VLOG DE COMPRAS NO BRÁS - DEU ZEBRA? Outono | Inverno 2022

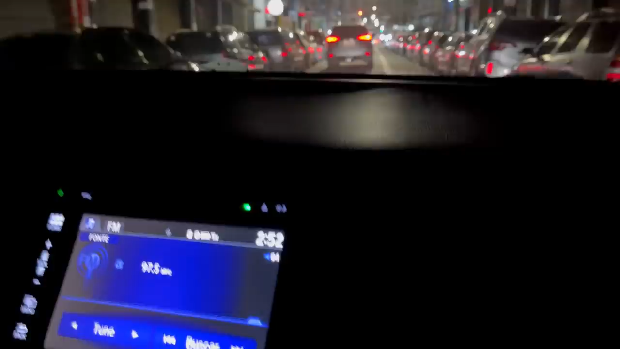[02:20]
2h52, acabamos de chegar no Brás e já tem um trânsitozinho por aqui, viu? A gente tá aqui na avenida do Total Brás, do Nilmau. Eu nunca sei por nome, né, gente?
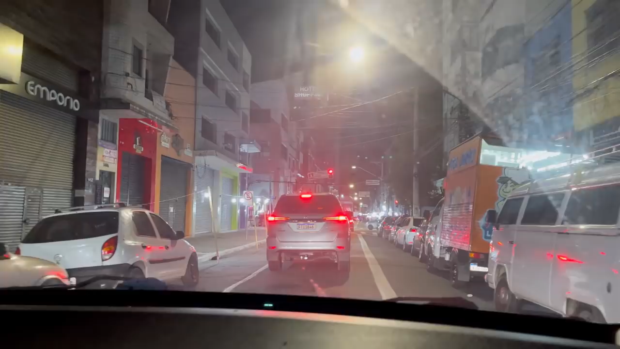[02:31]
Mas, ó, dá pra vocês verem lá na frente que já tá com um pequeno trânsito ali. Ele sempre fica naquela região ali, ó.
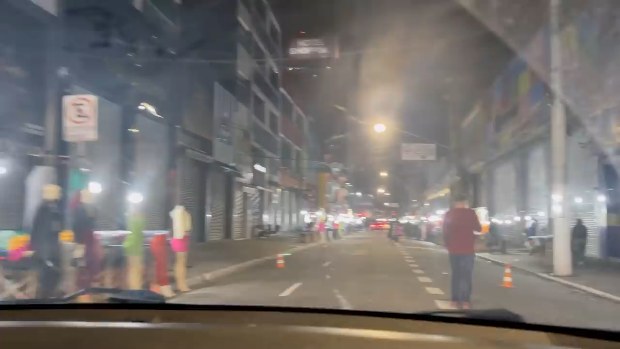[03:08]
Aqui, por enquanto, até que parece que tá tranquilo. Vamos mostrando tudo pra vocês.